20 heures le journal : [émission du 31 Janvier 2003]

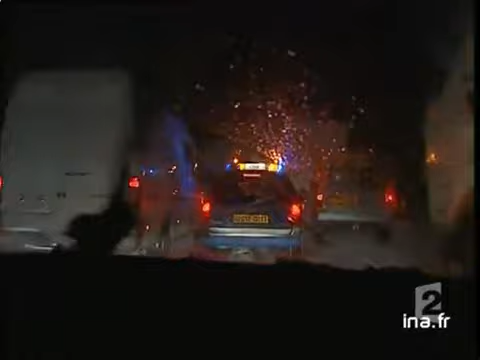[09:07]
Les automobilistes ne devront leur salut qu'à une voiture de gendarme parisien égarée dans ce cafarnaum